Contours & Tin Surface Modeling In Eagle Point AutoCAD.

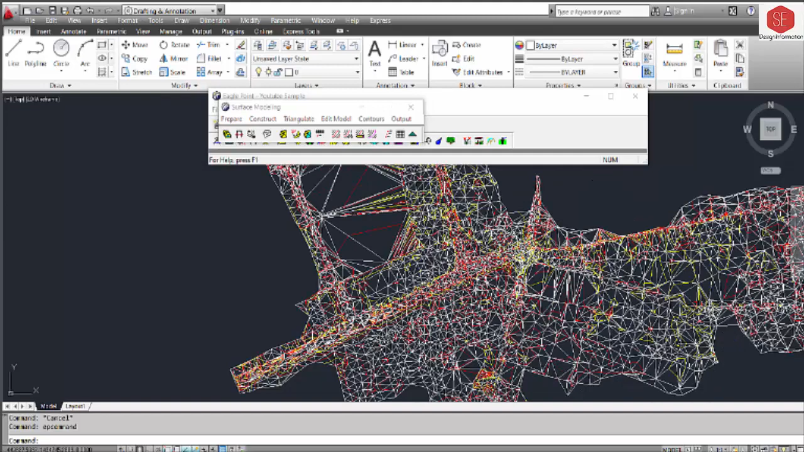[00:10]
इससे पहले मैं आपको सिविल 3D के अंदर इसकी पूरी डिटेल्स के साथ मैं बता आज मैं आपको ईगल पॉइंट रोल कल के मुताबिक इस वीडियो के अंदर पूरी डिटेल के साथ बताऊँगा।